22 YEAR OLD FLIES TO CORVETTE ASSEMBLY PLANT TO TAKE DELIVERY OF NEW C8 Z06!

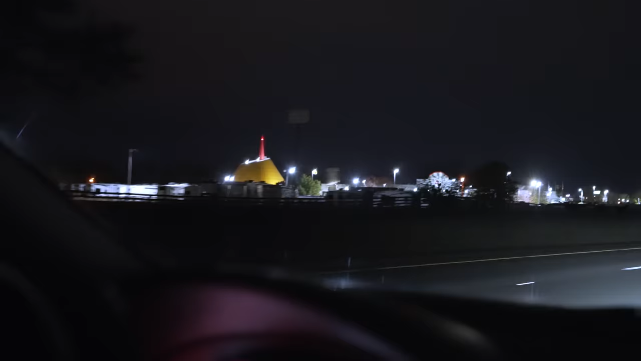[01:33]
there it is the national Corvette museum look how epic it looks in its scale our car is right there inside it's so close it's 2 a.m it